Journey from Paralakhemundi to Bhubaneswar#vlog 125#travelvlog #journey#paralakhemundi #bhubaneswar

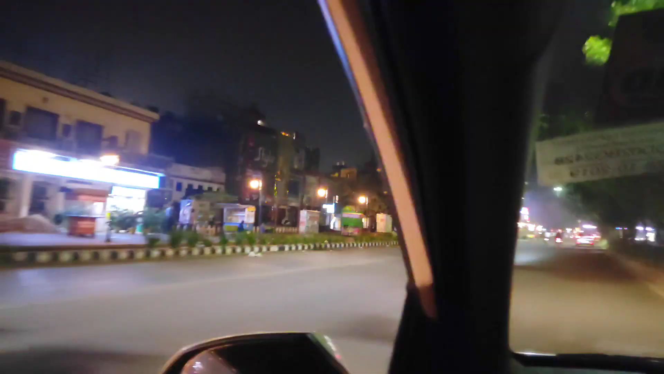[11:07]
ପାରଳାଖେମୁଣ୍ଡି ଭଲ ଥିଲା, ଏପଟ ସାଇଡ଼ଟା ଆକ୍ଚୁଆଲି ବହୁତ ଭଲ ଡେଭଲପ୍ କରିଦେଇଛି ନା, ଏଇଟା ଲାଇଟ୍ ଫାଇଟ୍ ସବୁ ଲାଗିଗଲାଣି। ଏଇଟା ଲାଷ୍ଟ ହକି 2018 ରହିଗଲା।